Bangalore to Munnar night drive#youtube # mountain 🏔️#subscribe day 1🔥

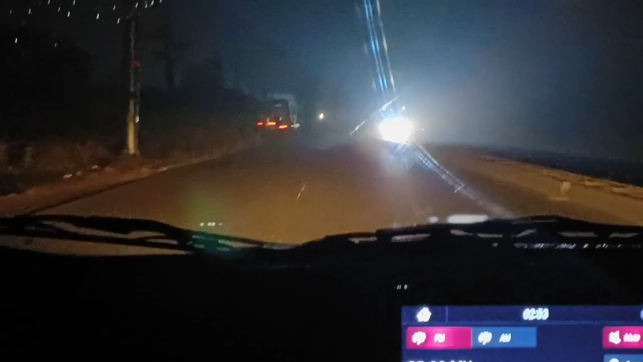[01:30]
तो देखिए पूरा रास्ता कुहासा से भरा हुआ है। तो अभी तो हम लोग चल जा रहे हैं, आगे दिखाएंगे क्या क्या सब हो रहा है, बट अभी तो अच्छा लग रहा है,
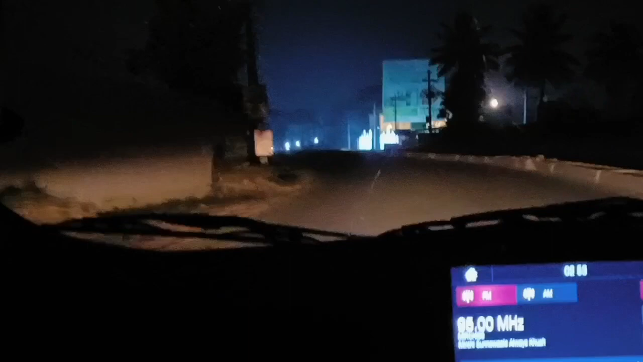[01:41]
सब सन्नाटा सन्नाटा फील हो रहा है।